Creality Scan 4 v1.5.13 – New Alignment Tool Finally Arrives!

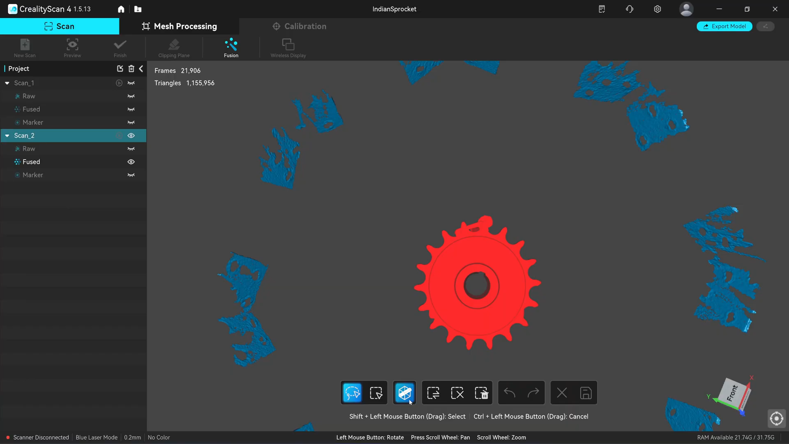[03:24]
Let me align this to scan together using the manual alignment two.
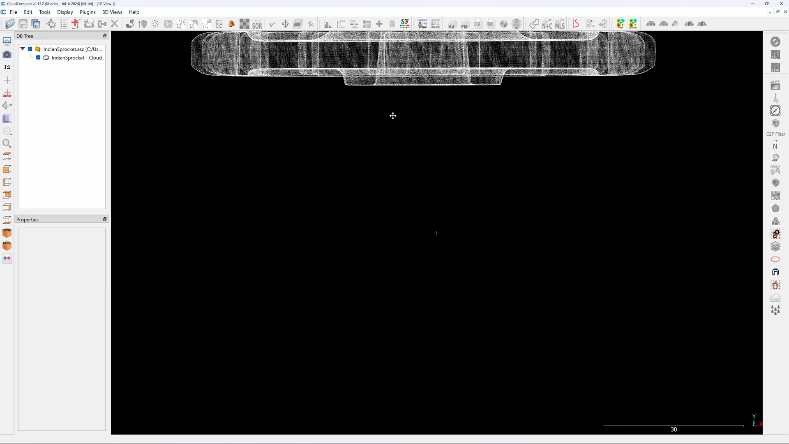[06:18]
See, it's already aligned. So which one is faster? Clarity scan or cloud compare for the alignment.
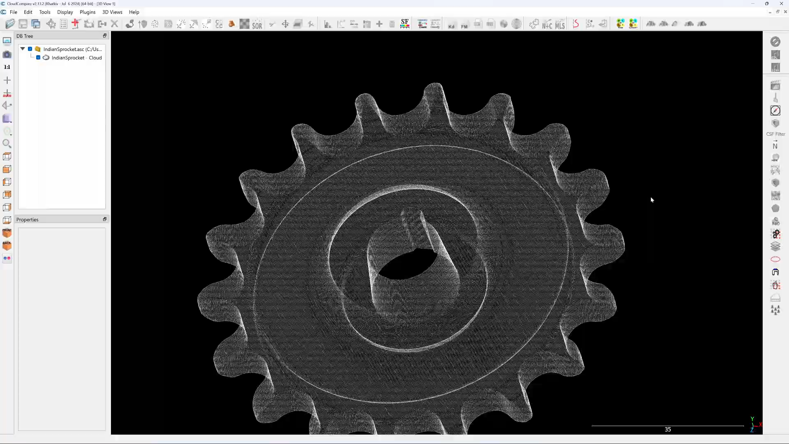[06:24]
I think cloud compare is faster.
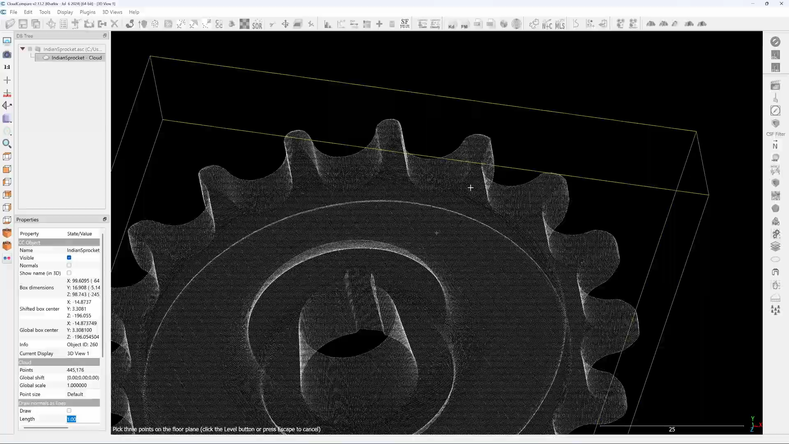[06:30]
See here, it has a three point alignment function. One, two, and three. Now it's aligned just three clicks.
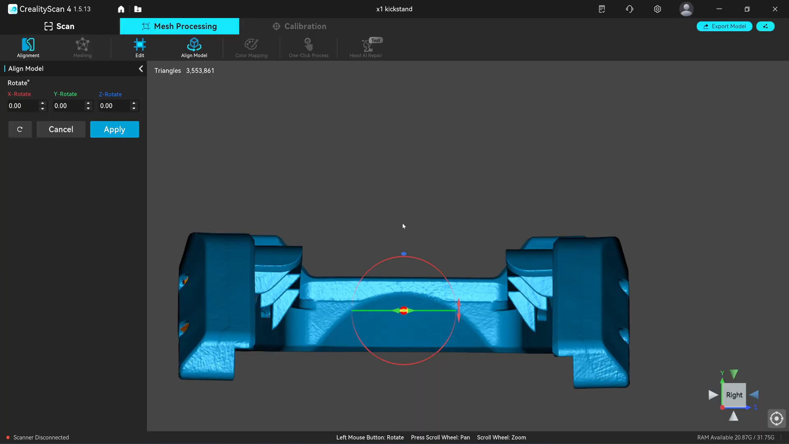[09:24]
But incremental is one degree. That should have a setting for you to change the angle incremental. And most important, you can't do translation.